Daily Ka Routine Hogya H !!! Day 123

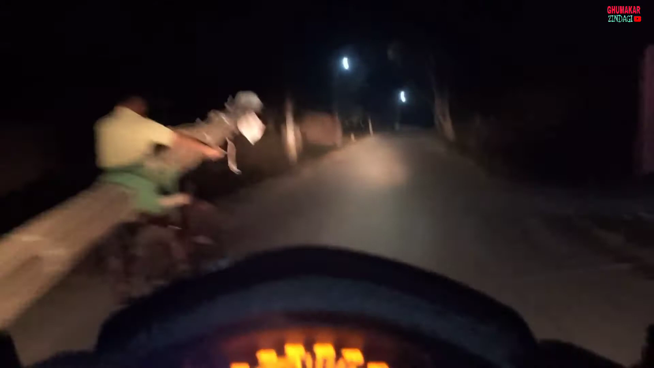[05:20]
तो पहुंच चुके हैं इसके घर के गली में एंड लेफ्ट साइड से ट्रेन जा रहा है, ये आ ही गया यहाँ पे, ये आ रहा है इधर से।